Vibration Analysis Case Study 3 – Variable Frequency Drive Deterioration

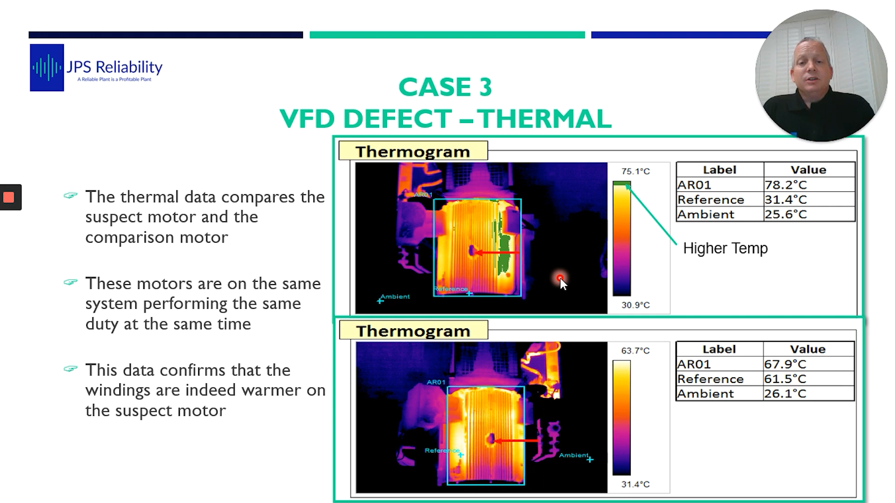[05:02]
So we're thinking we've got an electrical defect, some kind of getting warmer. And the vibration was telling us that there's a different pulse, different electrical motion. So from that, the chapter of the electrical investigation, and this is what we actually found.